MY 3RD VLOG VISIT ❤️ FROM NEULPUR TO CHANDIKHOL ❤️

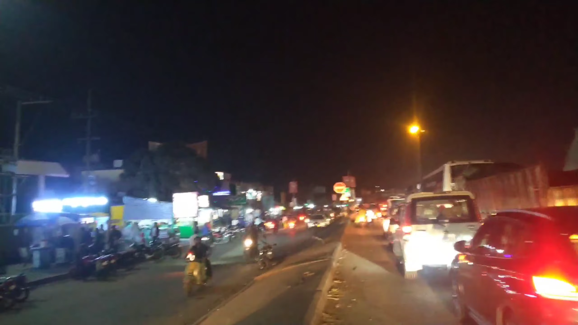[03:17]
पोपट हो चुका है क्योंकि हम ट्रैफिक से फंस गए।
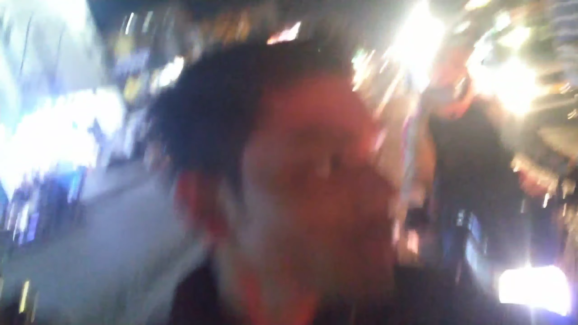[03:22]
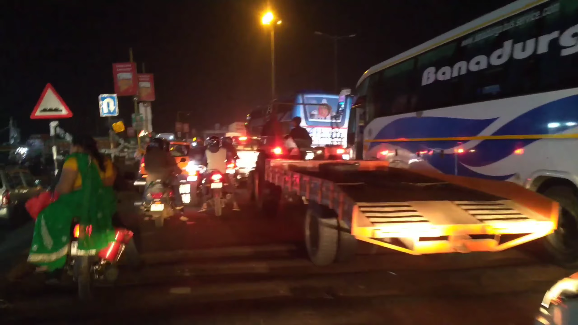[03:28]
ओ भाई कितना भीड़ है भाई, जल्दी से ट्रैफिक क्लियर करो यार।